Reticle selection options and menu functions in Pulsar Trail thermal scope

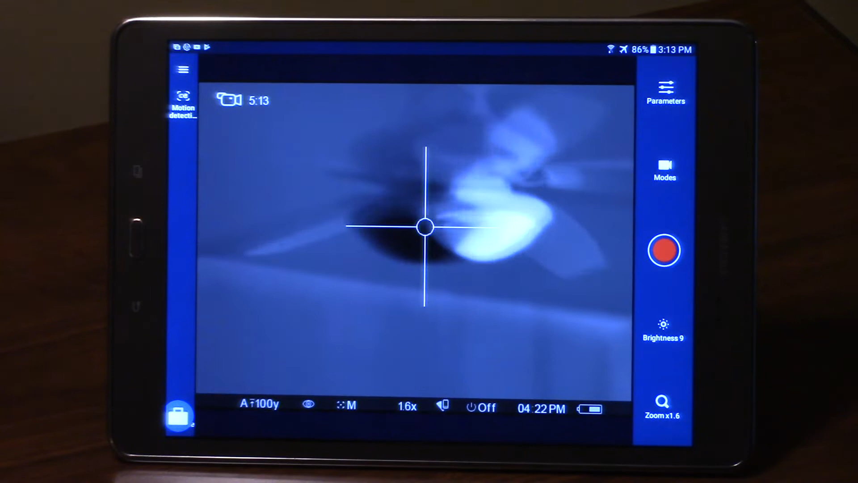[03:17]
to see whoops I ghosted that one I've got it in manual hang on
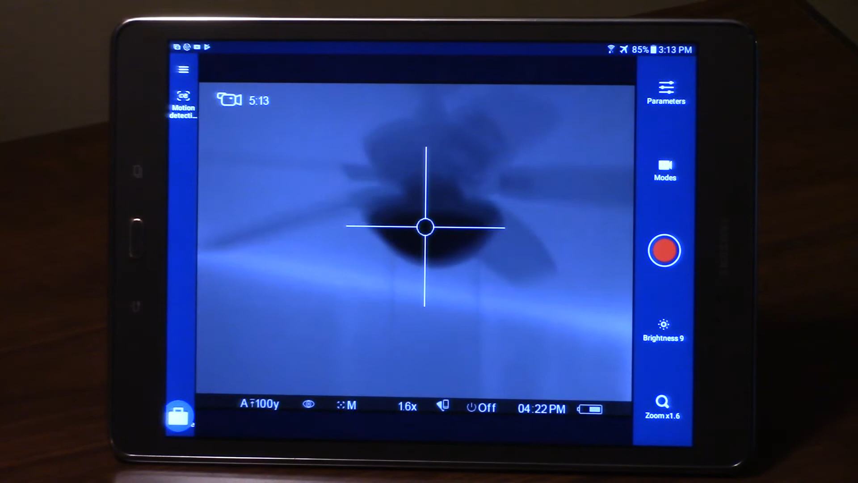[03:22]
just a second here and I'll get that cleared up I forgot that I left this in manual so I'm gonna have to manually nuke it I've got it cleared up there now so now that I'm up there on the light
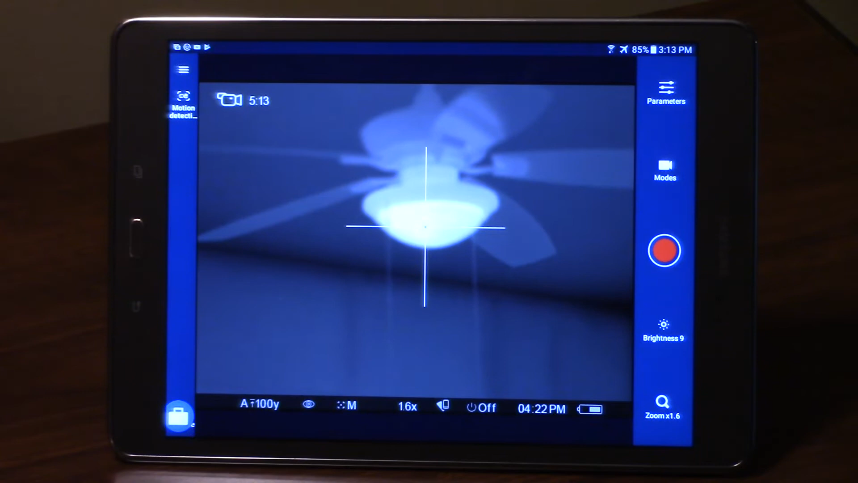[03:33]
you can see that the center of my reticle is black on the white target where I like that is is if I was in a white hot of an evening and I'm out there hunting most of my background other than my target subject is gonna be dark and if my target subject is gonna be light then that gives me a good contrast so when I'm placing my my reticle on to take my actual shot I get a good contrasting difference between them also if
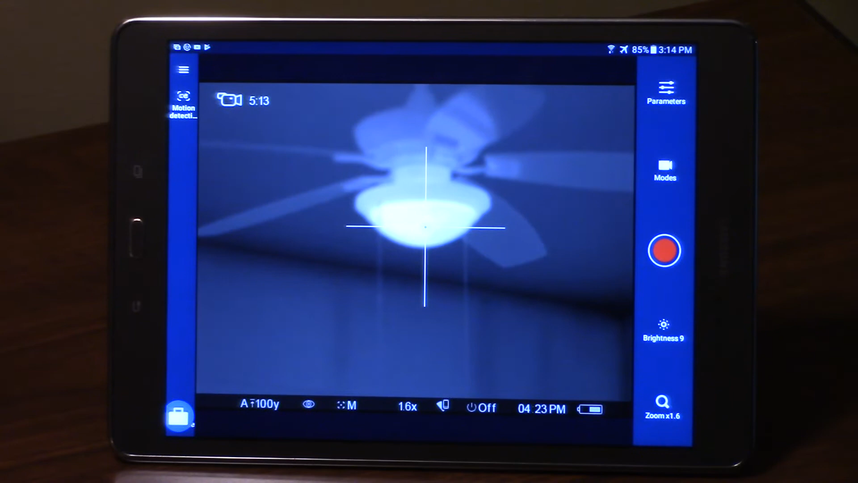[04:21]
know ground around my target and those the plexus coming out off of the center of there so that it helps me when I'm trying to figure up for like a running shot where to where to gap out so again anytime that
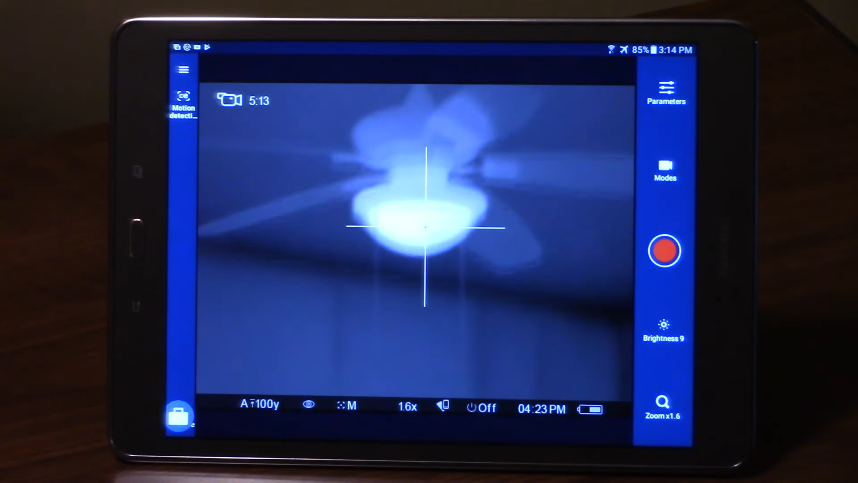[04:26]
you're gonna do a polarity inversion you know our color palette inversion
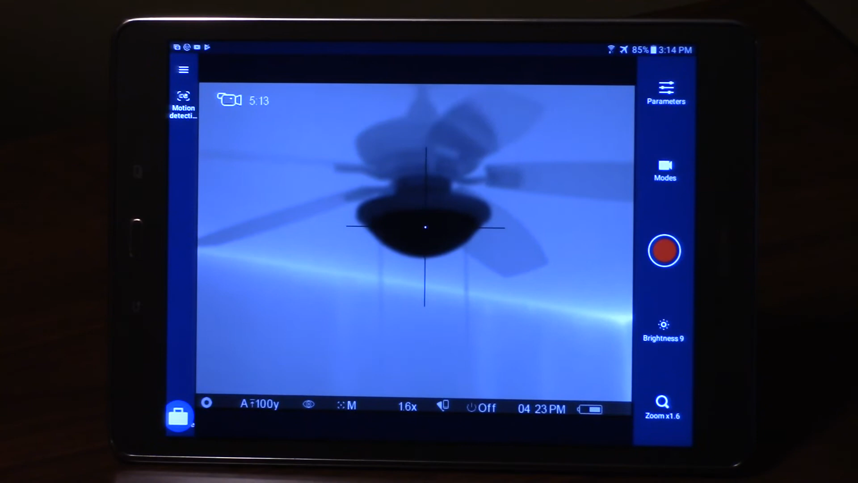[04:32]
you can see there where now I'm in black hot and then my reticle inverted also so the center of that reticle is showing up white and the outer is in black but you
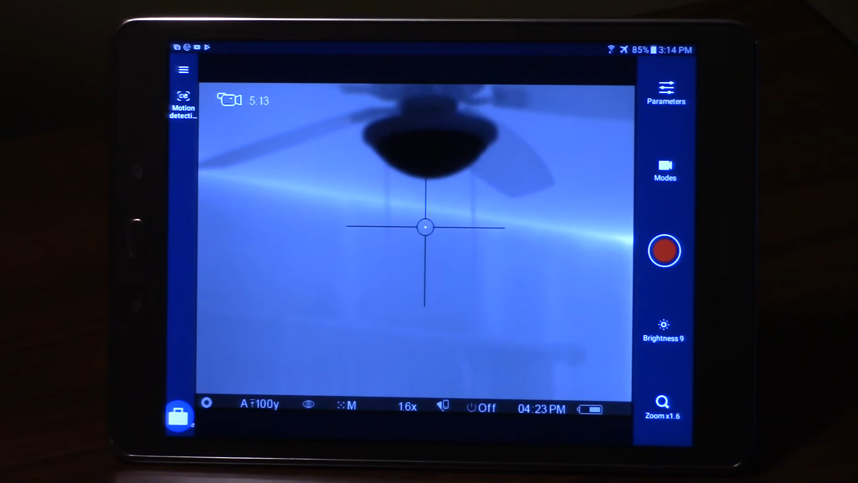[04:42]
can see there if I drop down a little bit like in that scenario where most of my background would be white how visible everything outside of it is you know so that's what you're looking for is to get the two standing apart from one of the you see over there I can see the drywall screws hitting the wall we got a pretty good it must be a pretty good temperature change between inside and outside but